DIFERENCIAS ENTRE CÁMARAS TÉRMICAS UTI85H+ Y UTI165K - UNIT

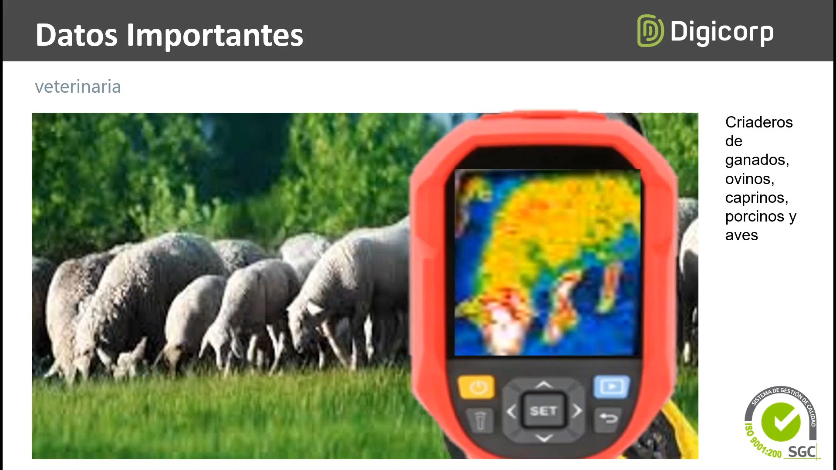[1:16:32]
Y, pues, sobre todo en la medicina, ya sea en el campo veterinario, para el reconocimiento de algunos animales que presentan algunas enfermedades, no se las puede reconocer a simple vista,
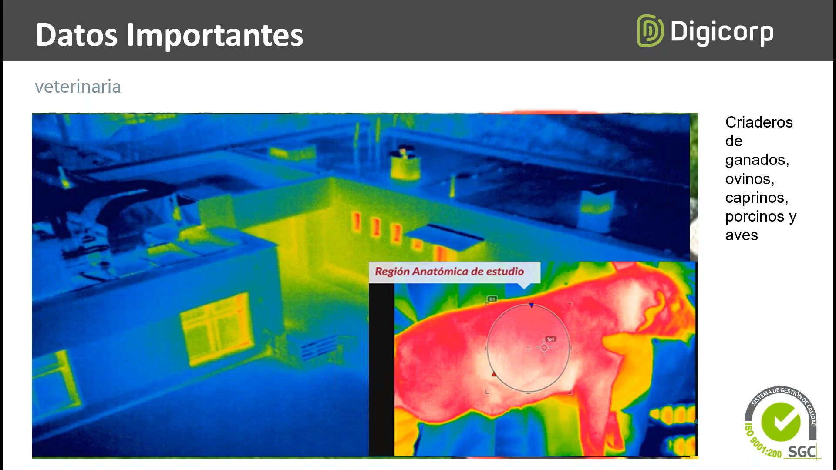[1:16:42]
o se vayan a hacer uso de las cámaras, de esas cámaras térmicas, podemos ver un animal sano como un animal enfermo, ¿no ve? La variación de temperaturas como ejemplo.
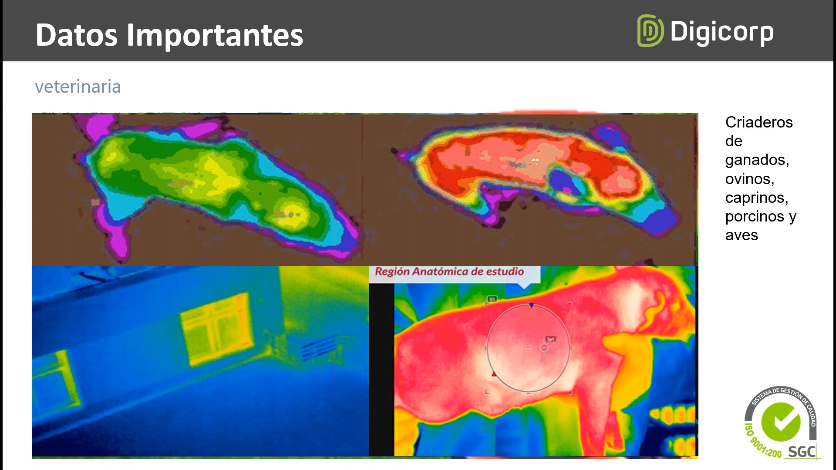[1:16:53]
Tanto ya sea en este caso, criaderos de ganados, ovinos, caninos y aves,
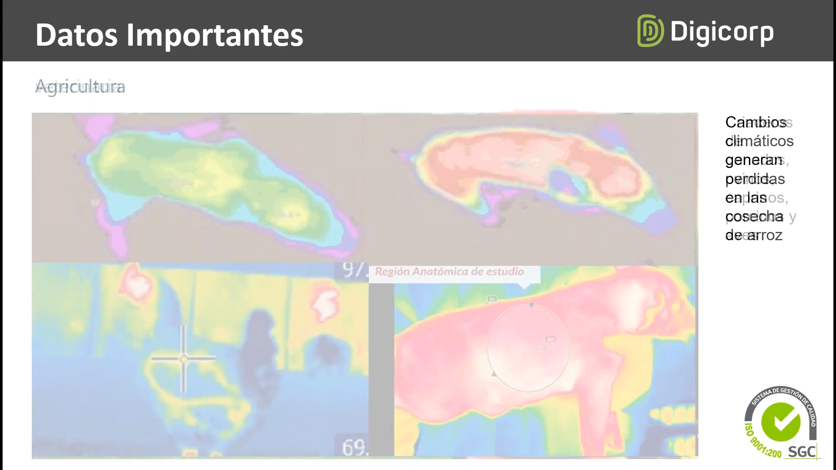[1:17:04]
y todo lo que se quiera ver, bueno, que no se puedan apreciar a simple vista.
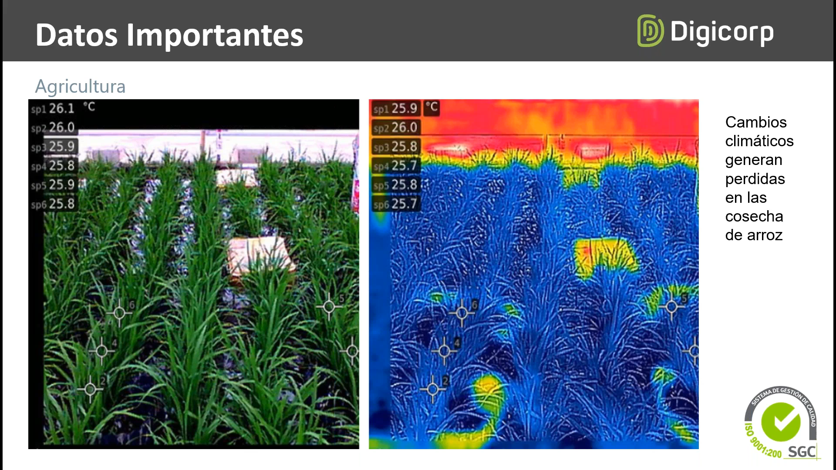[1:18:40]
Entonces, de esta manera se pueden humedecer o llenar lugares donde requieran el tema de la, en este caso, bueno, el tema del agua, en este caso, ¿no? Entonces ahí se puede ver el uso también de estas cámaras, ¿no? ¿Cómo se puede hacer uso de estas cámaras? Son algunos ejemplos. En la industria, en las plantas termoeléctricas, para hacer el mantenimiento correctivo de estas plantas, se pueden ver los diferentes puntos de calor,
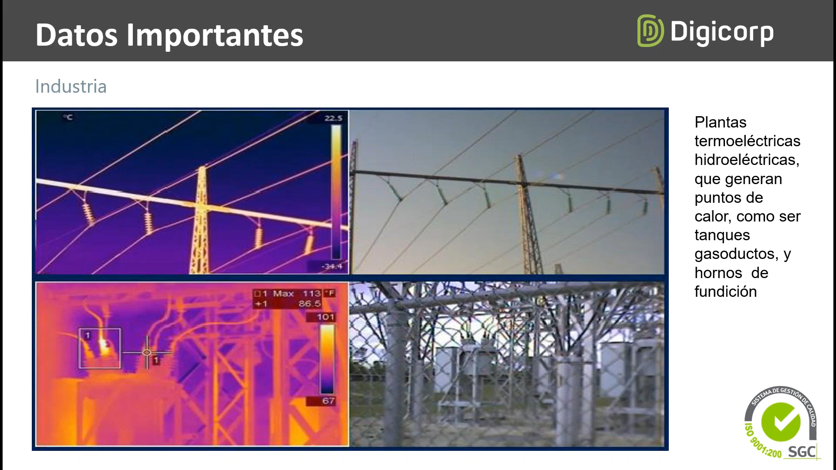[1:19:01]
como ser también tanques de agua, como ser gasoductos, hornos de fundición y entre otros.
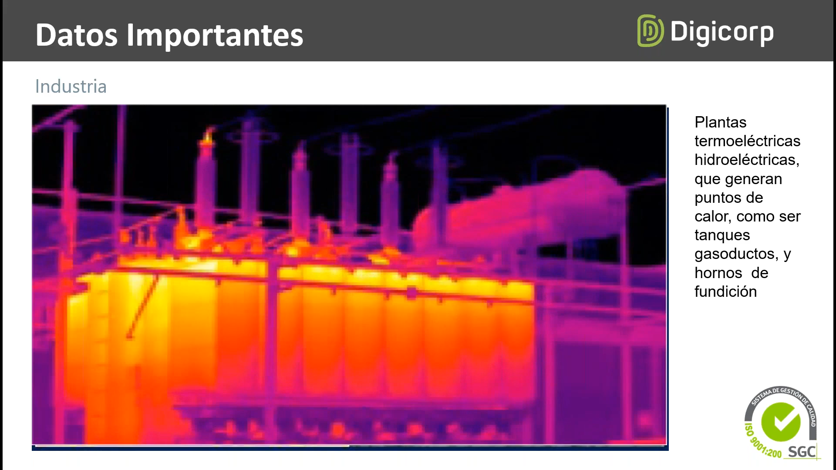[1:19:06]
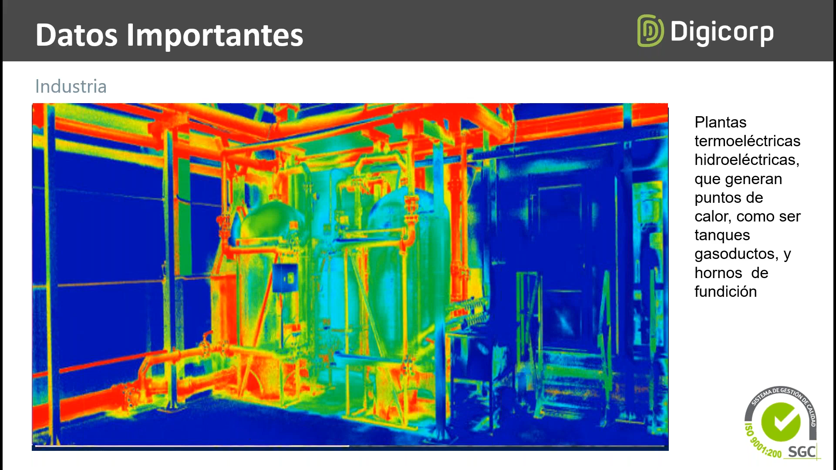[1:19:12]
Ahí también, como se ve en la imagen, tenemos un tanque, nuestro tanque de combustión, donde se puede ver los diferentes puntos de calor. Hay una tubería donde se ve bastante flujo de conducción, en este caso de gas, y se puede ver cómo la presión ha calentado los tubos o las cañerías de gas.
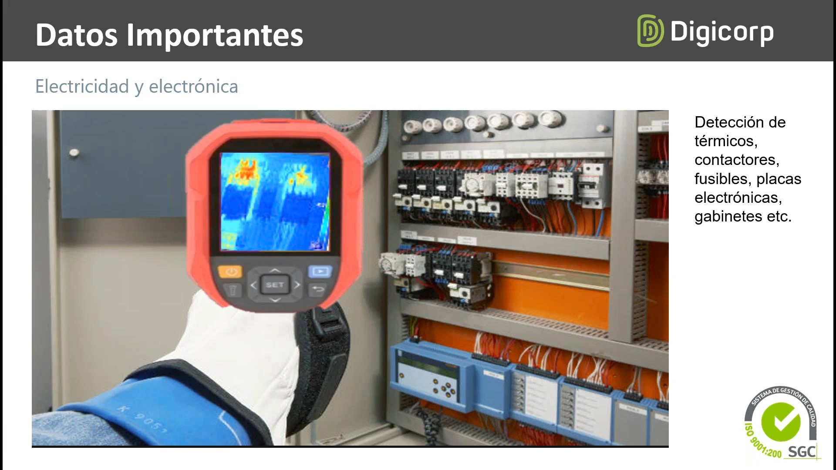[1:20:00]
En algunas placas electrónicas, en la electrónica, donde algunos, se puede decir, empresas que se dedican a la reparación de equipos electrónicos,
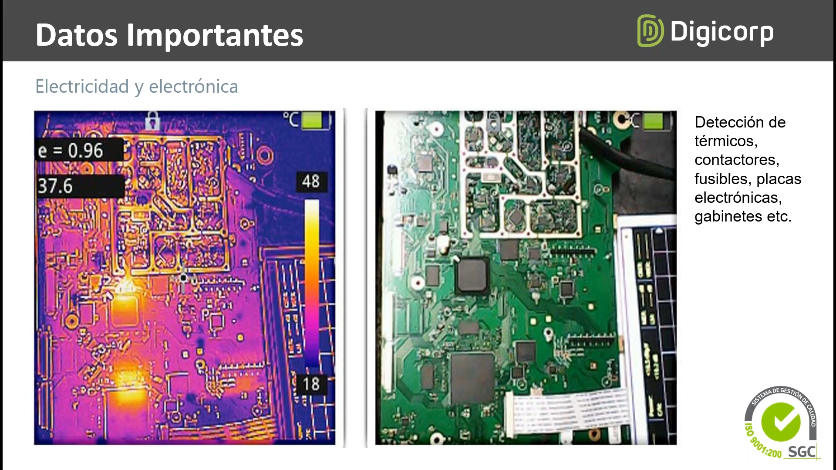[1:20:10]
pueden medir, digamos, algunos componentes que están generando calor y se quieren también sus cambios, ¿no?
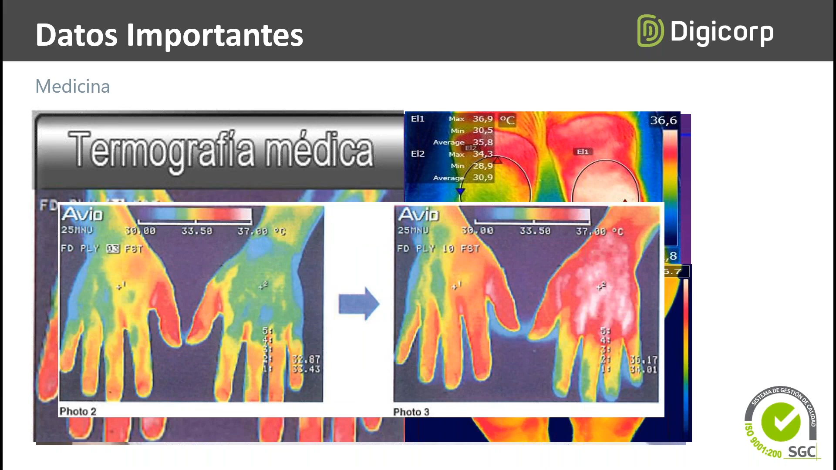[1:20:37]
este ya es muy, ya con otros equipos más especializados para ver la tomografía del cuerpo humano.